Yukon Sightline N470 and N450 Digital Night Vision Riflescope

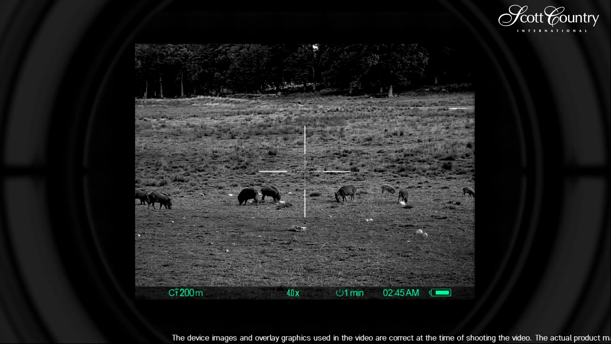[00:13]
and will be more effective providing longer than usual shooting distance.
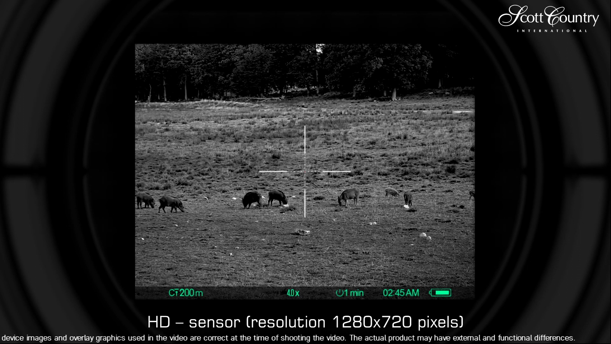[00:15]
The high-sensitivity HD sensor develops a crisp and detailed image.
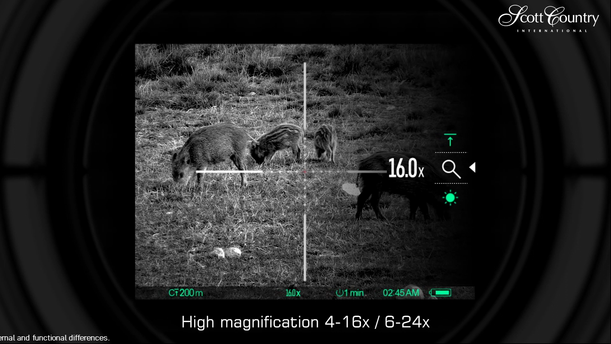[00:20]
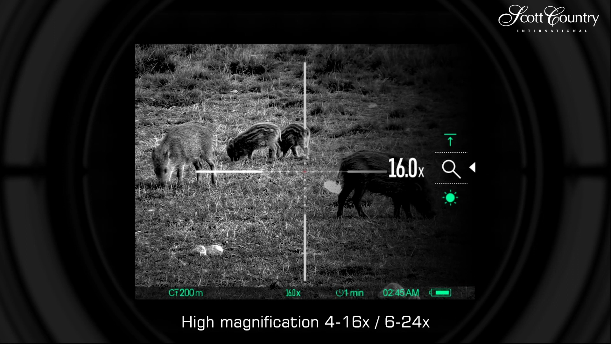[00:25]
Continuous digital zoom allows a closer look at distant objects providing the perfect balance of magnification and feel the view.